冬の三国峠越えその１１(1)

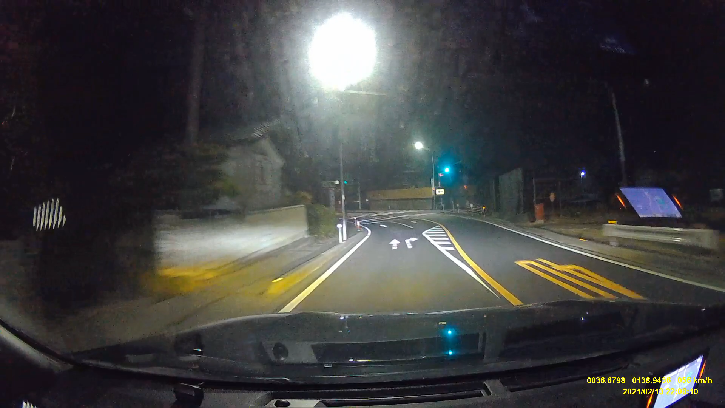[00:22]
これならスイッチいけるもんな。これならスイッチいけるもんな。
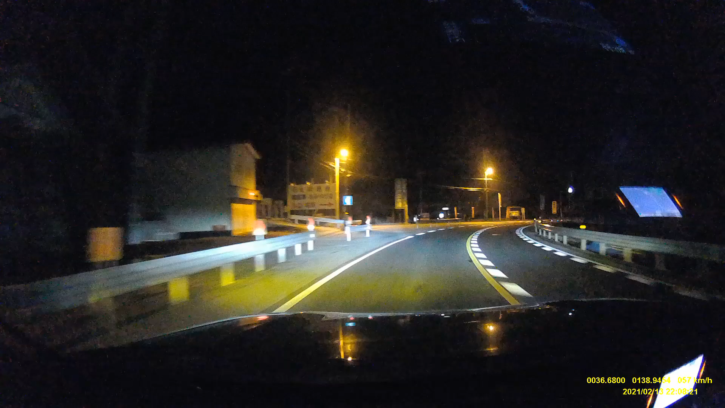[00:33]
このならだね、うん、道白くなった。白い日に道だし、また落ち着くんだ。